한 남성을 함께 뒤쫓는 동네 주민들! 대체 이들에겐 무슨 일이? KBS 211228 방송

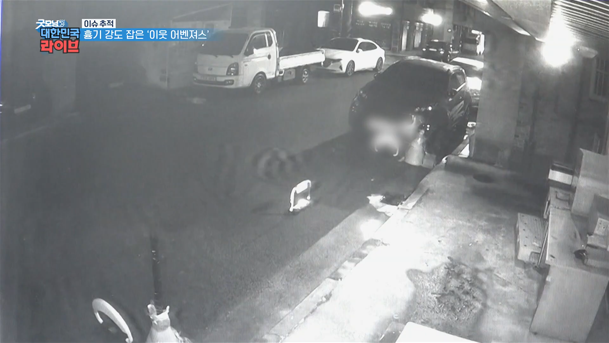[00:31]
당시 CCTV 영상 속에서 상자를 들고 골목을 휘젓고 다니는 수상한 한 남자를 포착했는데요. 바로 택배기사를 가장한 강도가 범행 장소를 물색하고 있는 중이었습니다.
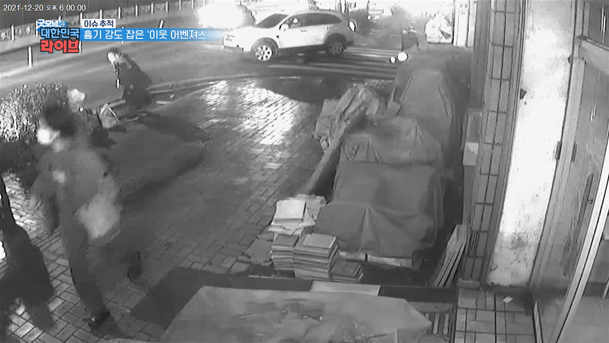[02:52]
도로까지 밀려난 강도를 향해 한 주민은 발차기를 하고 주민들과의 힘겨운 몸싸움 끝에 강도는 결국 붙잡혔습니다. 그 길로 경찰에 연행된 강도. 앞으로 어떤 처벌을 받게 될까요?